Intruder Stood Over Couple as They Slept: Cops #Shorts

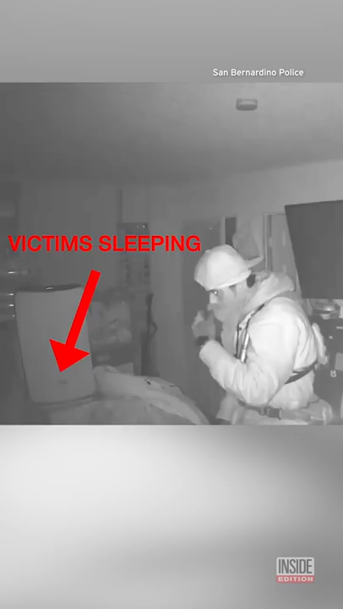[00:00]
A brazen intruder stood over a couple as they slept, according to police.
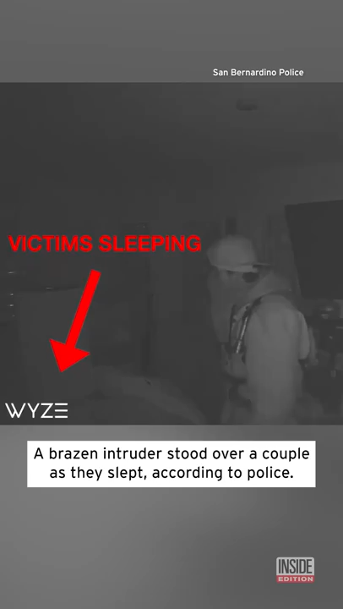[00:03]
It's a creepy video from homeowners in San Bernardino, California, that authorities say shows a man who broke into the home and stood over them as they slept before he rummaged through the rest of the place.